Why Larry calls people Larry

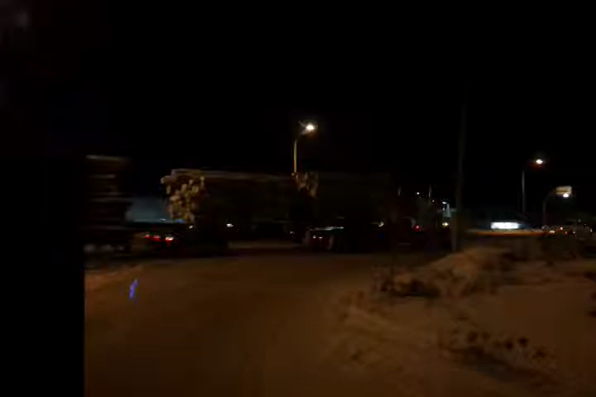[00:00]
Well, there goes the truck Larry wanted me to take a picture of, but I couldn't take a picture of it because I'm not fast enough You got your little red things now. You got your red thing on Okay All right, we're getting we're leaving early in the morning. There's a shell station hopefully up here
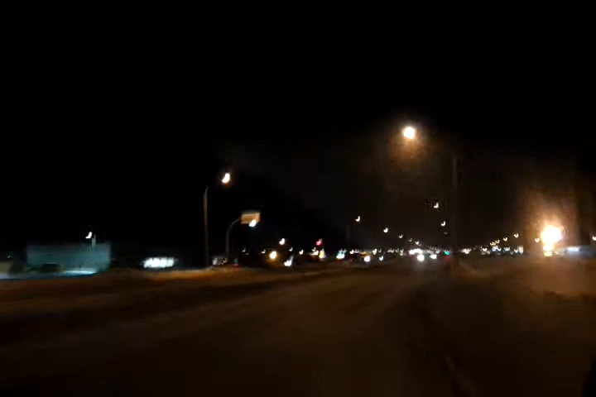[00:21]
It's down here by the Walmart Larry And we can see a little bit of twilight coming, but you can't see in the camera yet because it's not Get a full day full day. That's all we're getting a full day. We haven't had a full day We haven't had a full day